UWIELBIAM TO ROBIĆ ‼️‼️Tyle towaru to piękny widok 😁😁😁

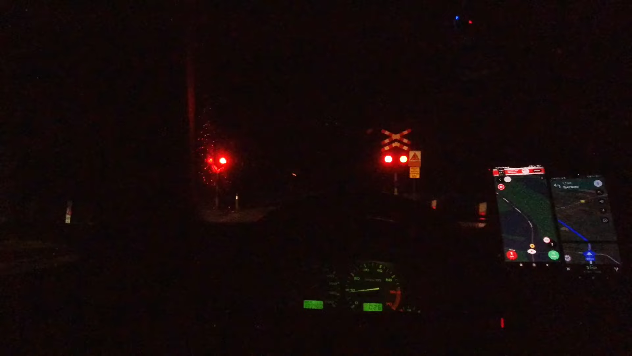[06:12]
Wow, rzadko, bo rzadko. Jadę tutaj do kolegi właśnie oddać te, chciałem sprzedać tę elektronikę, ale tutaj na przejeździe kolejowym pierwszy raz, jak żyję prawie ponad 40 lat, jest pociąg, cały skład. No mega, pozdrowienka dla wszystkich, Mikoli z SQRT9 na czele.